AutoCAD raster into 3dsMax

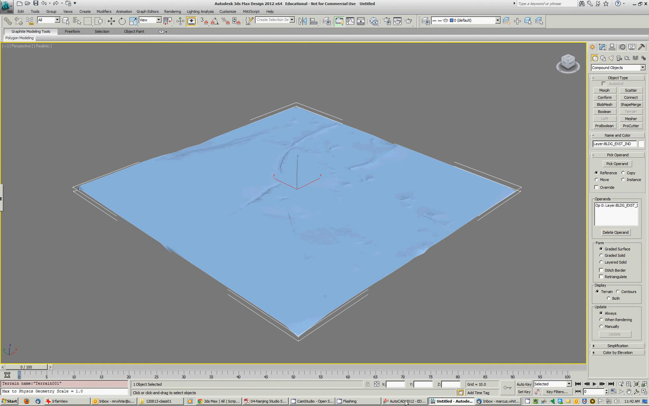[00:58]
Okay, then I'll flick back to AutoCAD and here's an aerial image that I've aligned. It's not too bad.
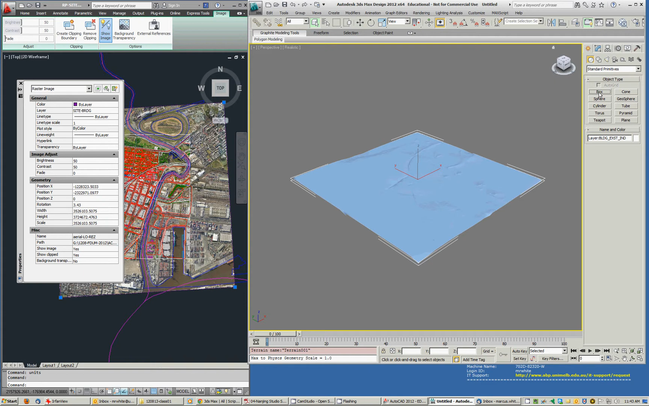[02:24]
I'll just sort of drag in the window. Let's make it zero height. I'll change the colour of that so I can see it.
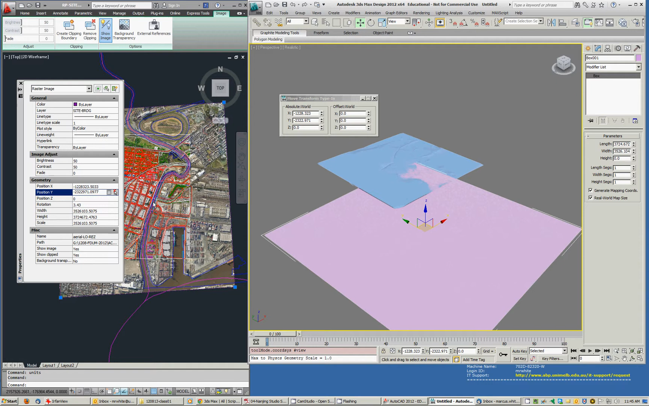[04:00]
So what we'll do instead, is we'll draw a polyline from... And I'll turn my snaps on. And I'll just trace this... This Eraster. See if it close. And I'll select the polyline. Yes, that's a polyline. I'll W block that. And I'll just stick it somewhere that I'll be able to find it.